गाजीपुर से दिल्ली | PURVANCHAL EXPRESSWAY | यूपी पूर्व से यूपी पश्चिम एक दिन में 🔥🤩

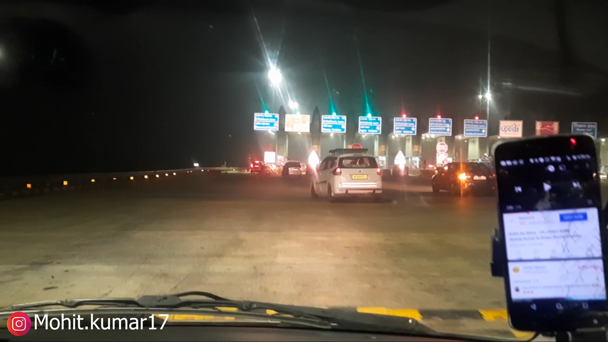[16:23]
पहुंच गए टोल गेट पे, अब कटवाएंगे हम अपने पेटीएम से 600 रुपये, क्योंकि 600 रुपये का टोल है यहाँ पे। चलो फिर टोल क्रॉस करके सीएनजी भरवा के मिलते हैं वापस से एक्सप्रेस वे पे।
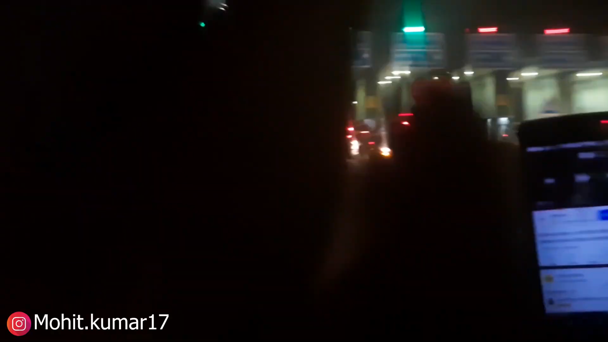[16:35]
आ गया वापस सीएनजी भरवा के एक्सप्रेस वे पे। राइट नाउ टाइम हो रहा है 8:56।
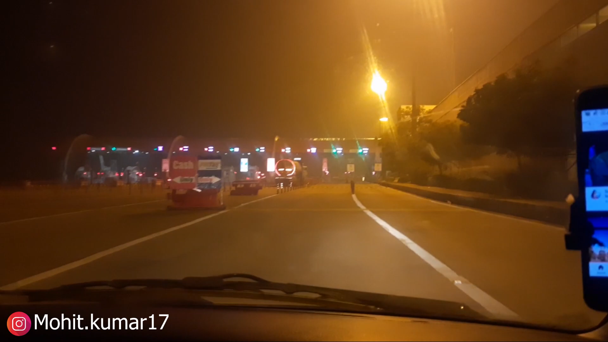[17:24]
पहला टोल तो आ गया, पहला टोल, सेकंड टोल प्लाजा और लास्ट टोल गेट पे भी पहुंच गए।
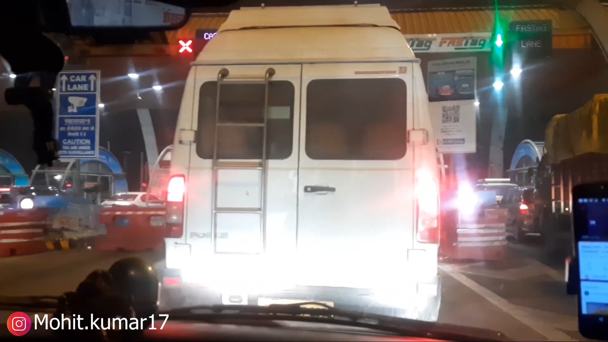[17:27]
11:18 और मैंने यमुना एक्सप्रेसवे छोड़ दिया है और मैं नोएडा में एंटर कर चुका हूँ।